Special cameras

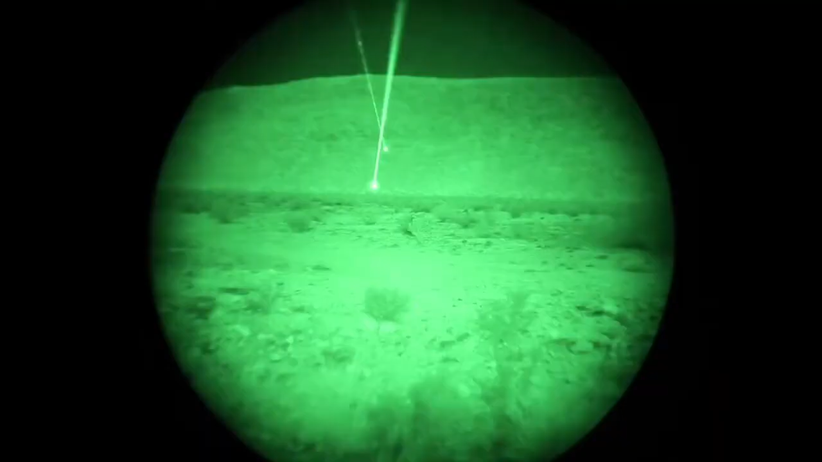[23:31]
With the PVS-14, distinguishing these lasers is impossible.
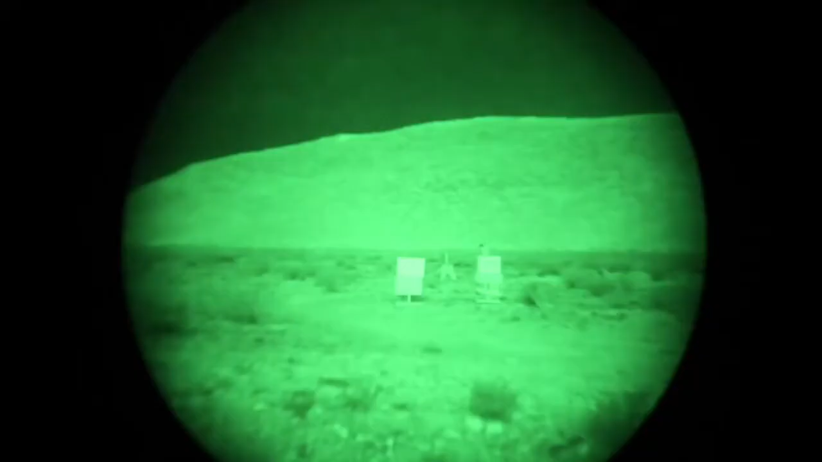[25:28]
PVS-14 just falls short by comparison.
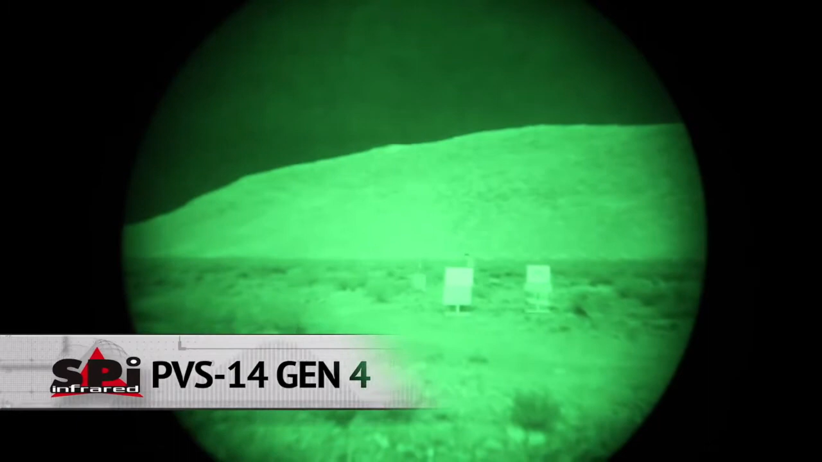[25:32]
With low-light CMOS,
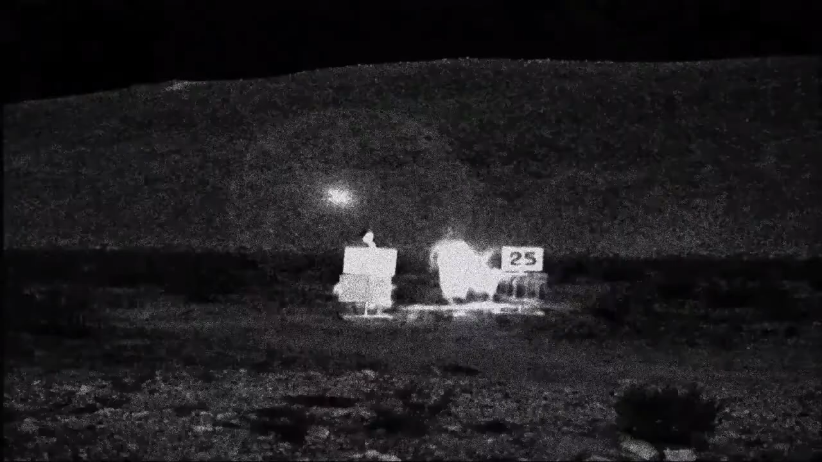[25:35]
Again, it sees the beacon, but no color.
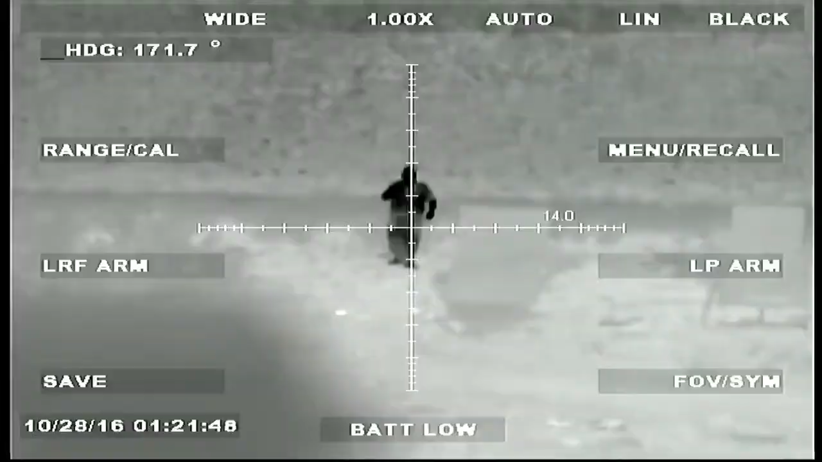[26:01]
And thermal is simply not designed to see infrared beacons.
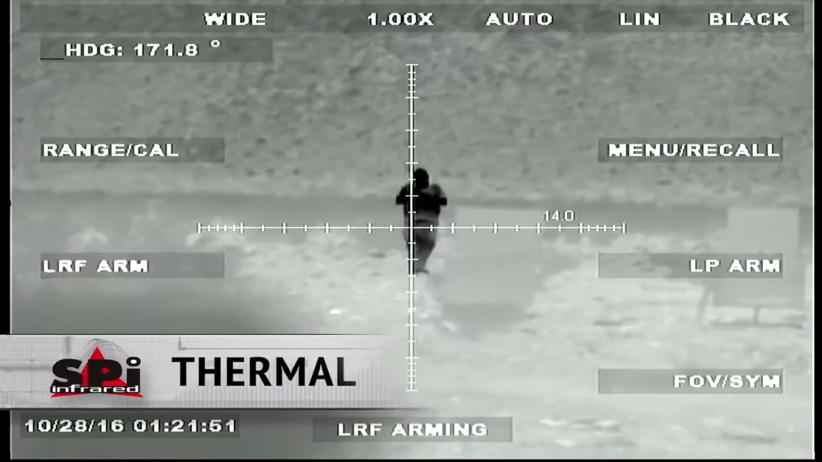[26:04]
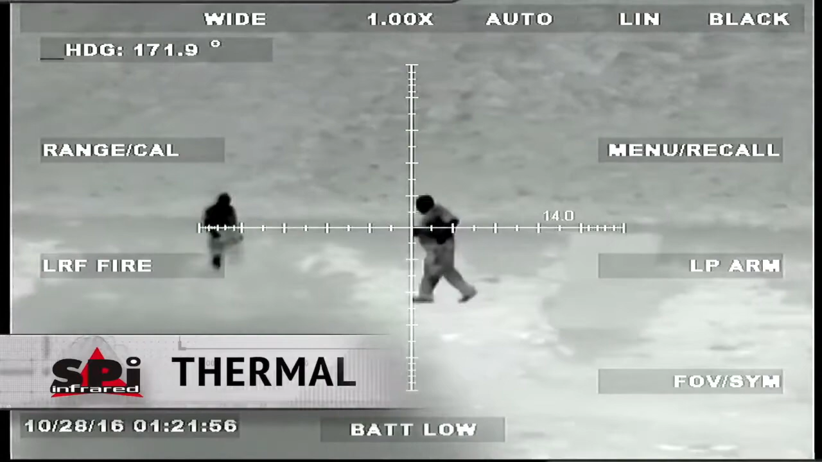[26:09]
In the human identification shootout, we've got some guys down in the field, and we're gonna see what the X-27 sees versus the other guys.
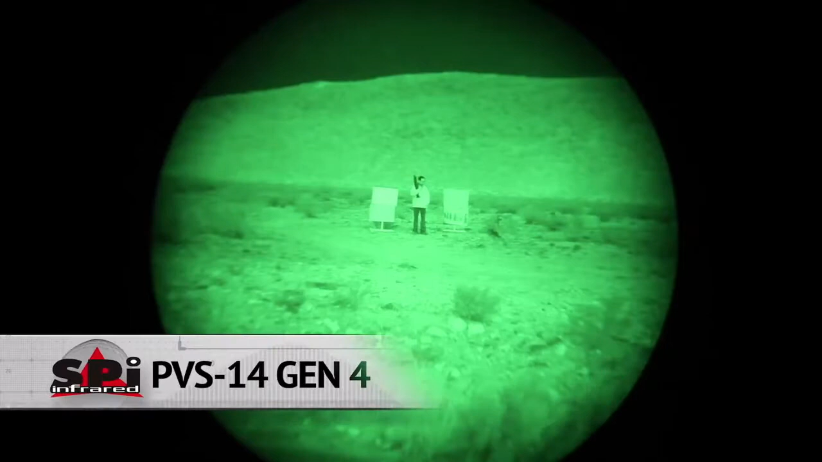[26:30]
With PVS-14, detection, sure. Recognition, somewhat, but very little contrast.
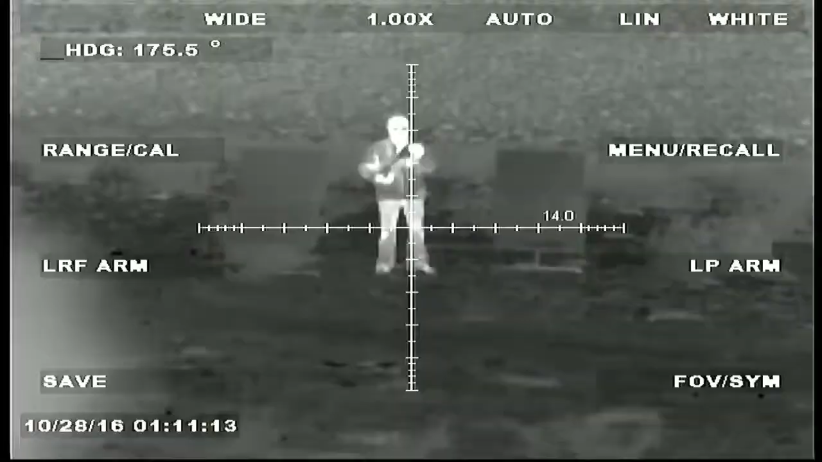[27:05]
Now with thermal, we know it's impossible to hide,
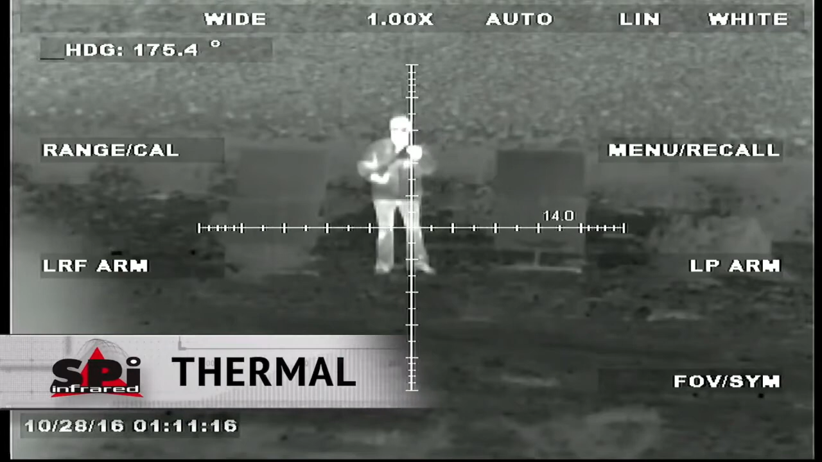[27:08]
but identification is where the challenge is.
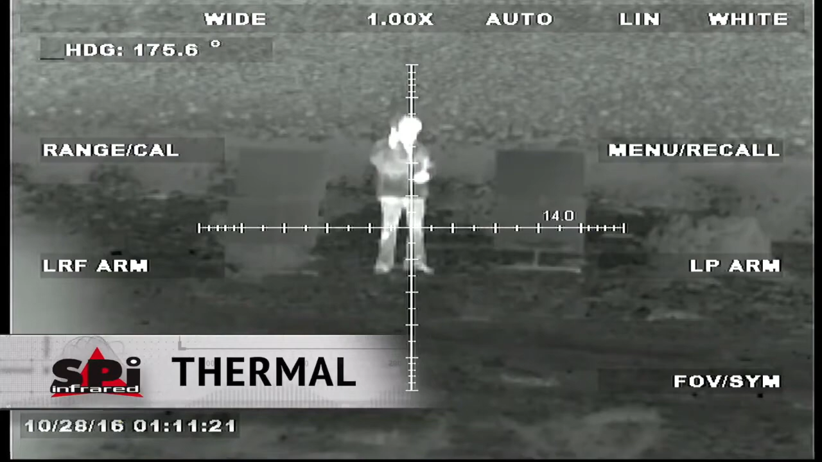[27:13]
Now in the colored laser shootout, we'll fire lasers downrange and see what
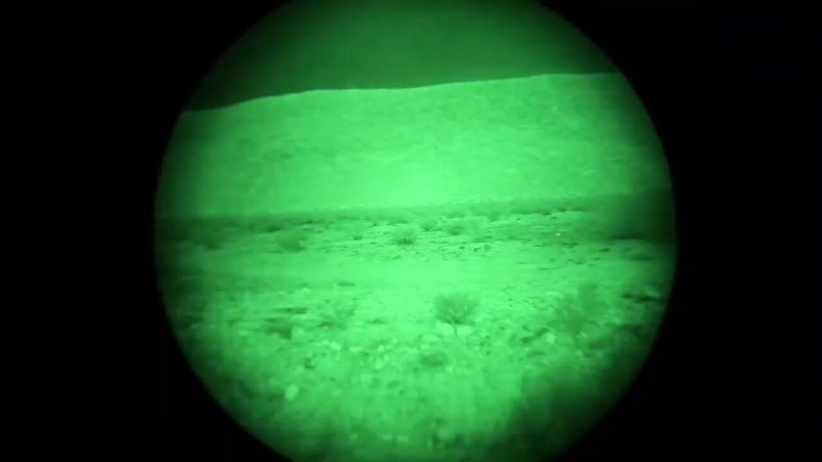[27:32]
And with PVS-14, again, you lose that color and all that clarity that the X-27 has.
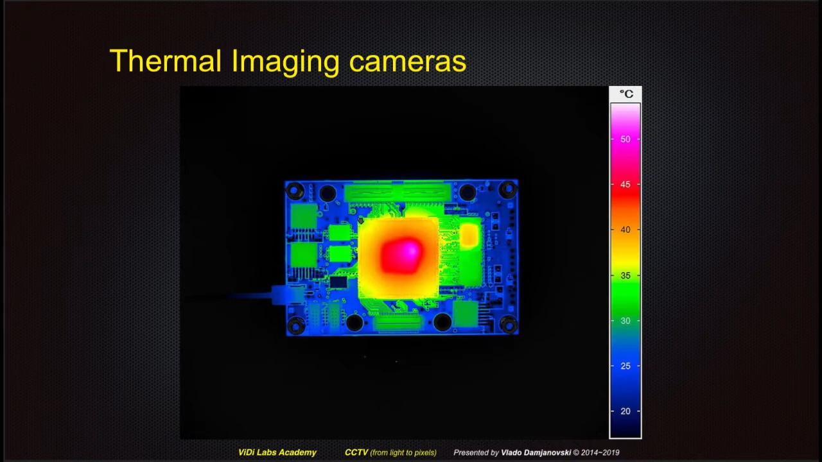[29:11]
they have relatively large but small number of pixels, typically 320 by 240,
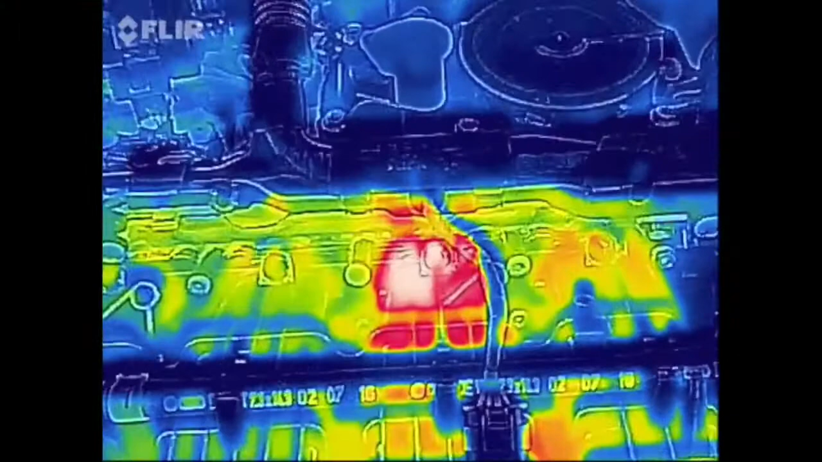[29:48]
The visual highlighting of the temperature difference is the most important tool in the usage of the thermal imaging cameras.
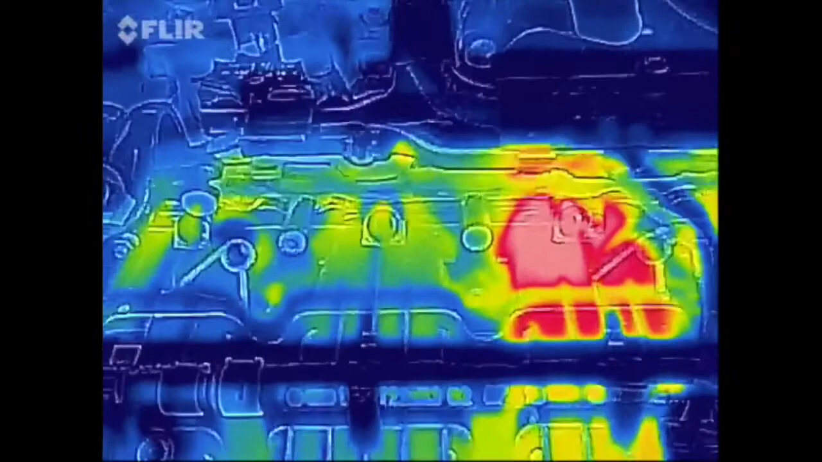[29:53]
Typically, hotter areas are shown in red and colder in blue,
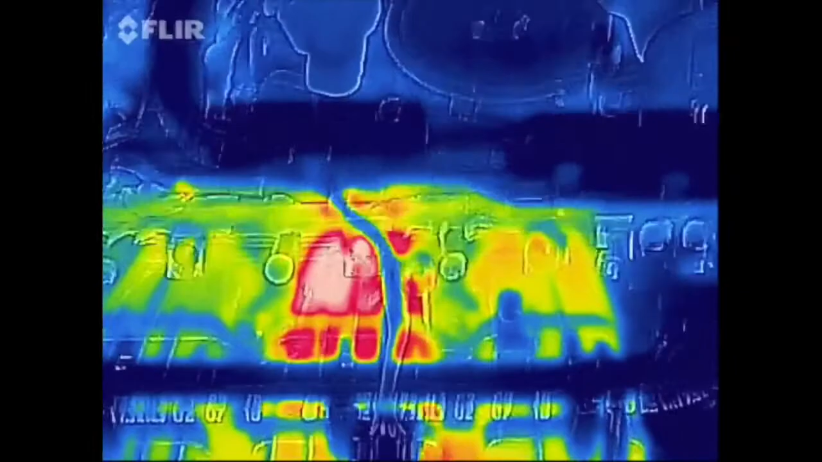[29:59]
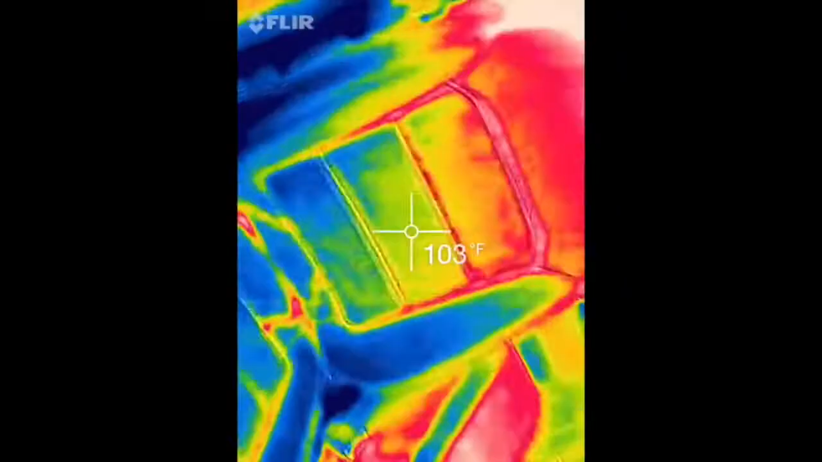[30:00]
On screen: spot 103°F
with the temperature variations between these extremes changing through yellow and green.
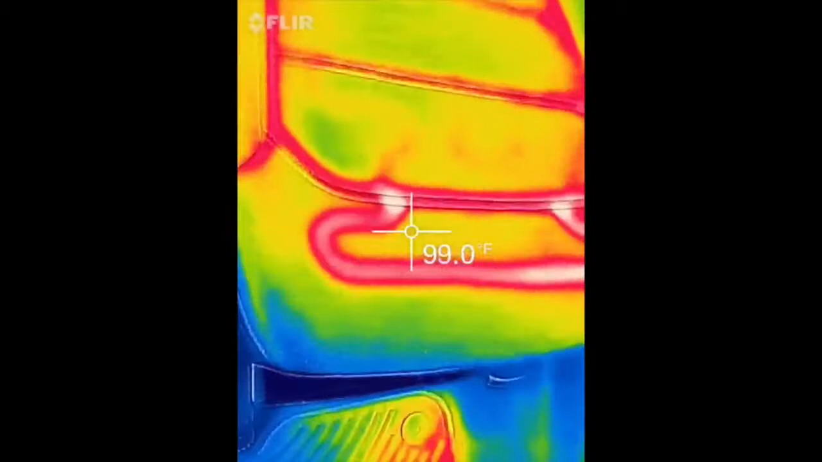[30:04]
On screen: spot 99.0°F
Thermal imaging cameras can be used to detect intruders in total darkness, for example, without having to use infrared illuminators.
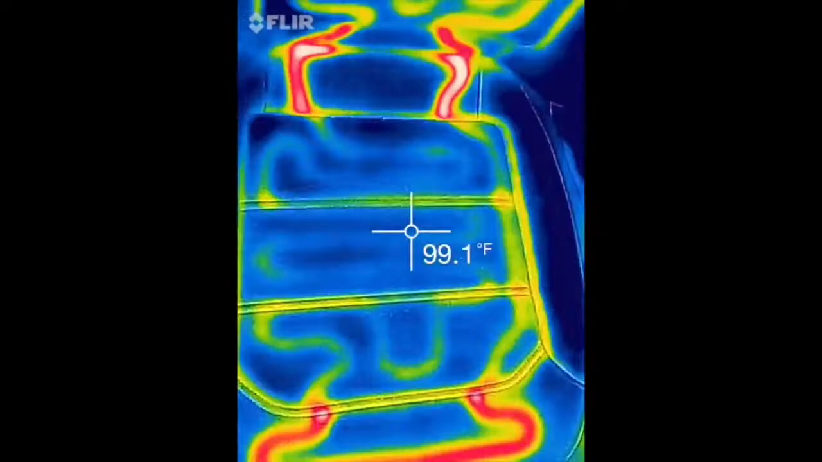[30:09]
On screen: spot 99.1°F
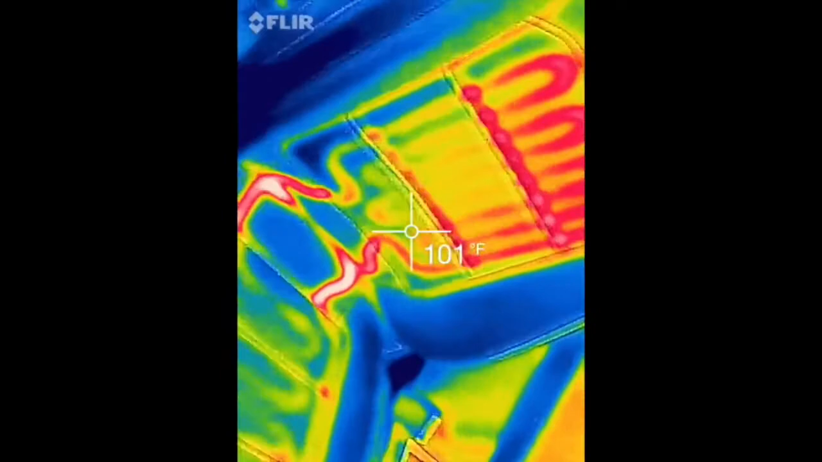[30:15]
On screen: spot 101°F
More importantly, thermal imaging cameras can see in total darkness, but also through fog and rain.
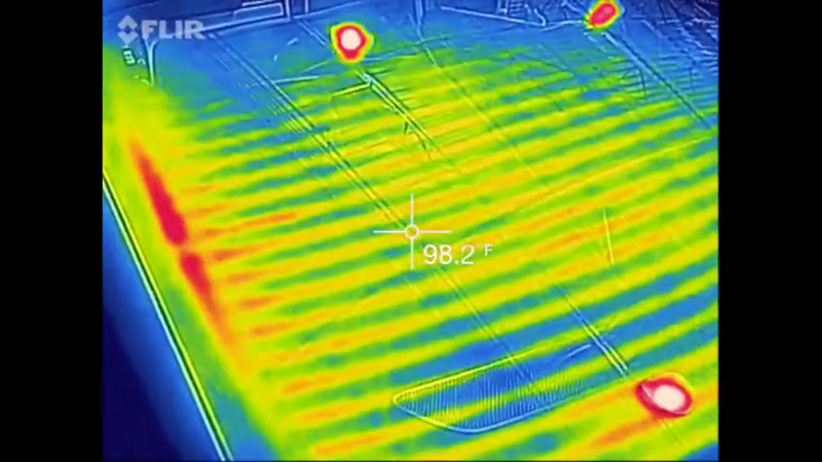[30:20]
On screen: spot 98.2°F
Firefighters use thermal imaging cameras to see the various temperatures in the fire.
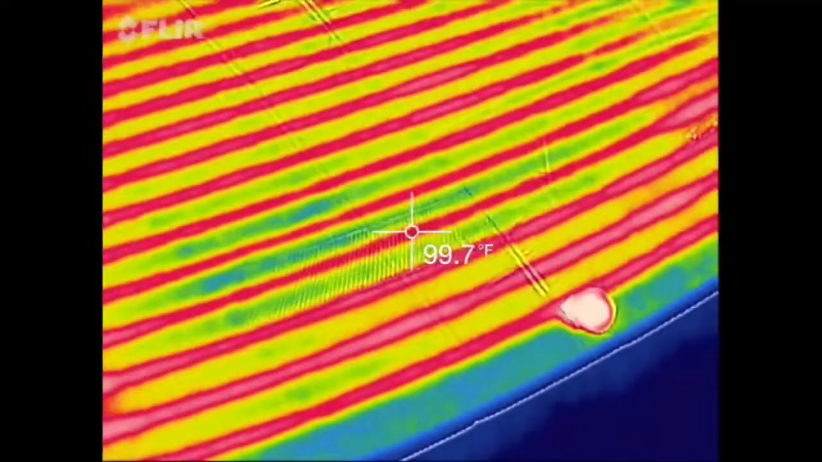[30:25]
On screen: spot 99.7°F
Also, when analyzing an engine, for example, the hotter parts can easily be picked up by a thermal imaging camera.
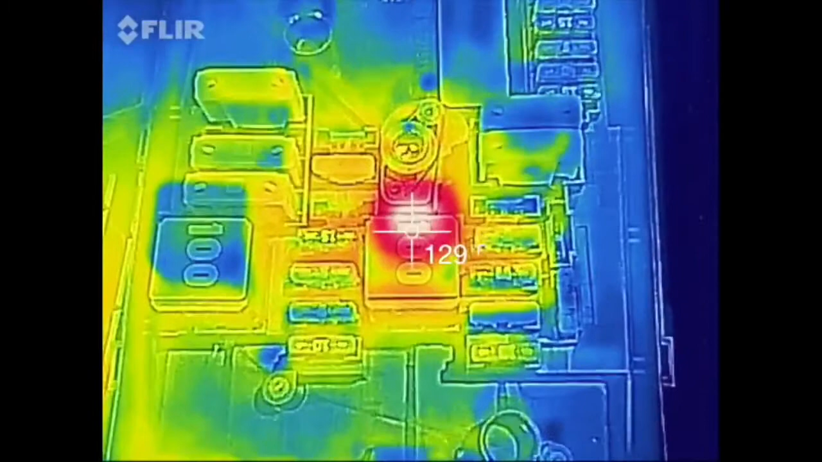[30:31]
Electrical installation and fuse boxes can be checked for excessive cut and draw with thermal imaging cameras.
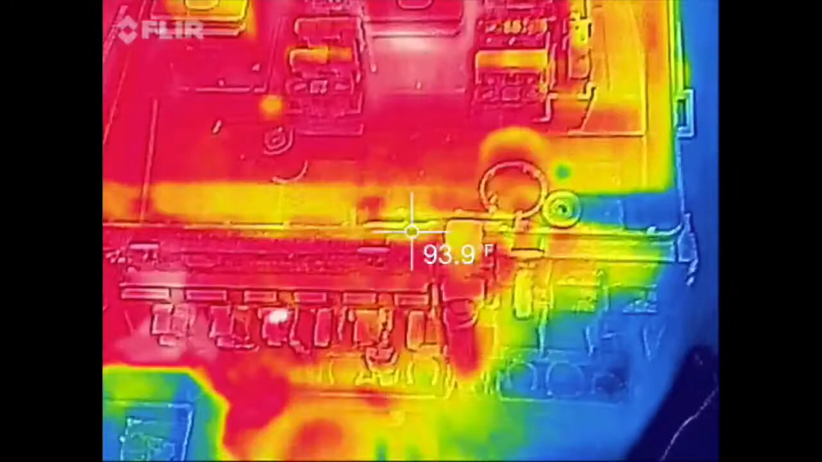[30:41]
On screen: spot 93.9°F
The video output format of a thermal imaging camera can be in the form of a motion JPEG or H.264 stream,
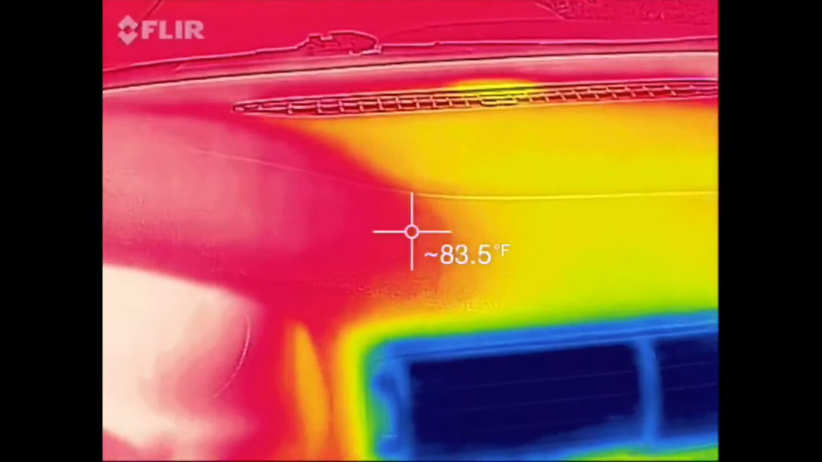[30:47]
On screen: spot 83.5°F
and as such can be digitally recorded as a normal video signal.